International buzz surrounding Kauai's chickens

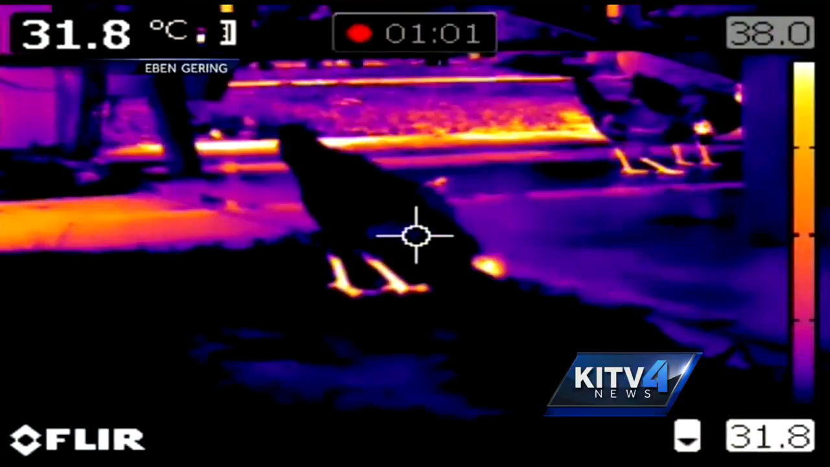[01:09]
On screen: spot 31.8°C
YOU CAN SEE WITH GREAT PRECISION WHAT TEMPERATURE. YOU CAN TELL THE BIRDS BODY TEMPERATURE BY THE HEAT COMING OFF THE LEGS.